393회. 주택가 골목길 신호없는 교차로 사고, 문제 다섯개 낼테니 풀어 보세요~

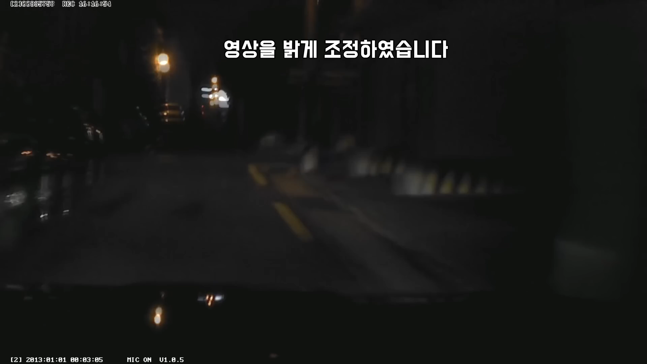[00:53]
영상이 좀 어둡죠? 원래는 이거보다 밝은데요. 우와! 허허!
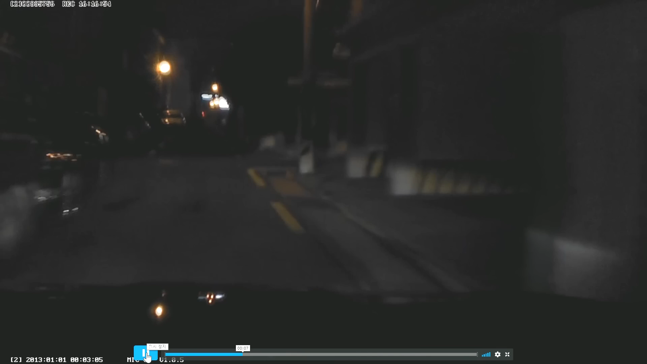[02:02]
미니 교차로, 교차로라는 것은 이렇게 네모 칸이요. 이거, 양쪽에 차로가, 양쪽에 이쪽으로 가는 길과 이쪽으로 가는 길이 만나는 거.